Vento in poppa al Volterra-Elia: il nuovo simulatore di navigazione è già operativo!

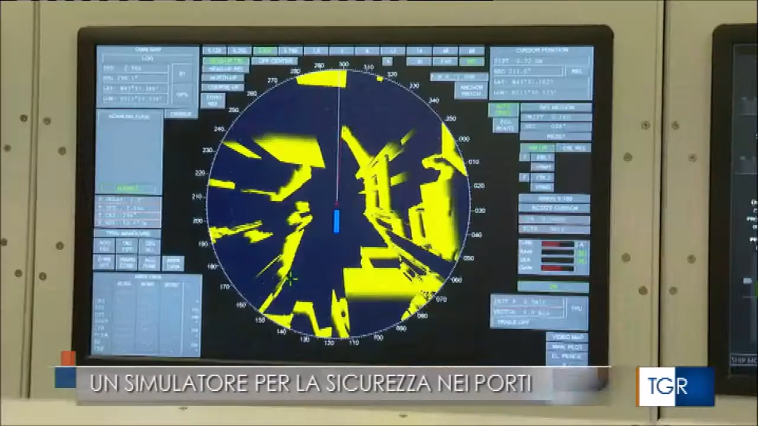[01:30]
Cosa stai facendo? È il radar e serve a trovare o individuare ostacoli o altre navi in movimento che però si trovano molto più distanti rispetto alla nostra posizione.